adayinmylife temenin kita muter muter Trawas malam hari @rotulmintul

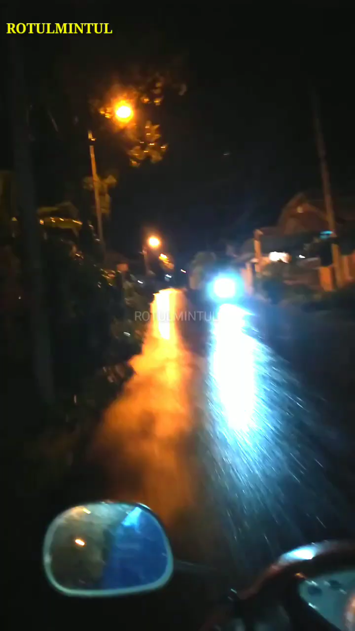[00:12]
mau keluar tapi kita itu gak tau tujuannya mau kemana karena sebenarnya yang ngajak naik motor dan muter-muter itu anakku teman-teman padahal ini posisinya suami aku itu lagi capek dan ini udaranya dingin banget karena dari tadi siang itu
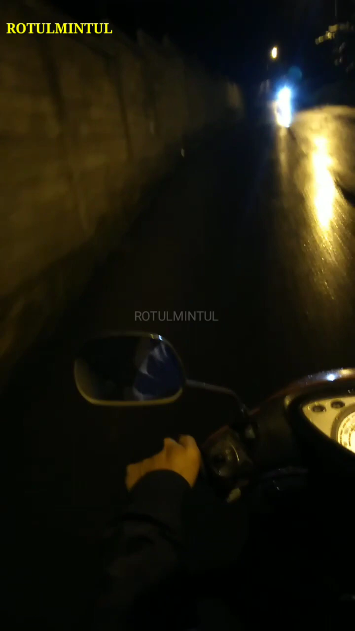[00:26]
disini hujan makanya jalannya ini juga masih basah nah sebelum lanjut muter-muternya